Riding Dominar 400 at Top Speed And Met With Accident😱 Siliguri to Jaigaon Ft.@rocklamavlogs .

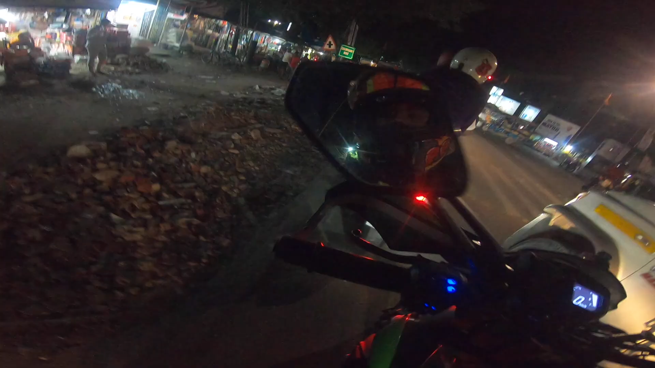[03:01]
लौंडे का स्ट्रगल देख रहे हो। अभी टाइम 6:52 हो चुका है। अभी हम लोग चंपा सारी मोड़ते ही है, देख रहे हो कितना स्ट्रगल है सिलीगुड़ी से निकलने में। अभी देखो रास्ता बहुत दूर है, लेकिन मजा आ रहा है।
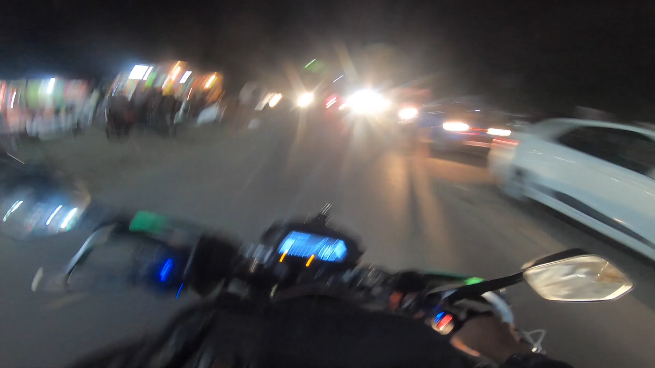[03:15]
नाइट है बोल के मजा आ रहा है, अगर दिन होता ना तो भाई हो जाता हम लोग काम तमाम पसीना से।
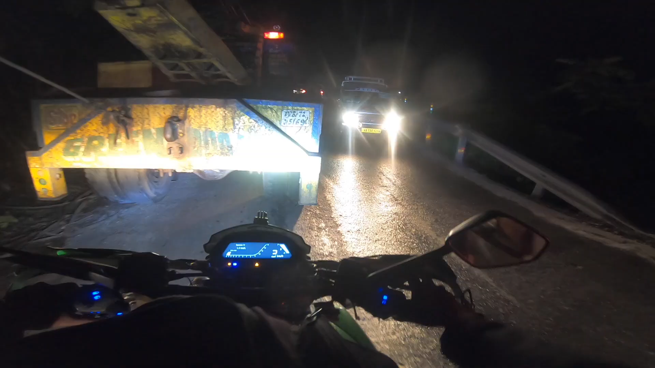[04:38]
यहाँ पे आई थिंक सो एक्सीडेंट हुआ है।
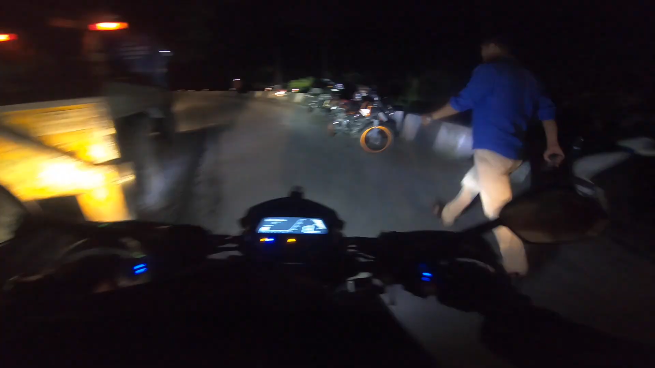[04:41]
बाप रे बाप, कुछ तो भयानक हुआ है यहाँ पे। क्या हुआ भैया यहाँ पे?